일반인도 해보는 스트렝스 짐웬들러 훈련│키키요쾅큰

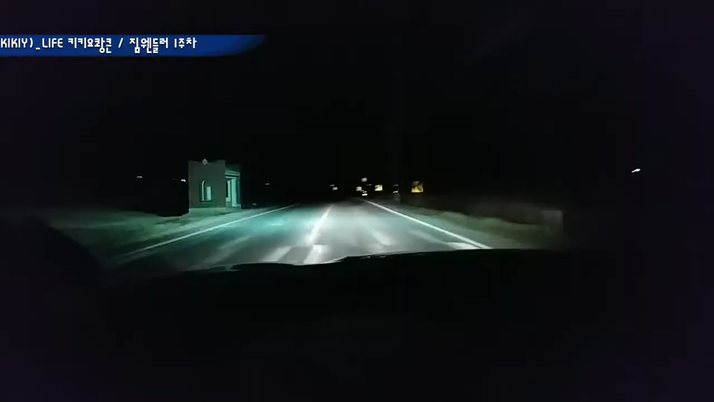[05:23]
저희 집에 가는 길인데 아무것도 없어요. 깜깜합니다. 가로등이 어디 있는지 모르겠어요. 이런 곳에서 빨리 요번 연구사 시험 잘 돼서 빨리 도시로 나가고 싶습니다.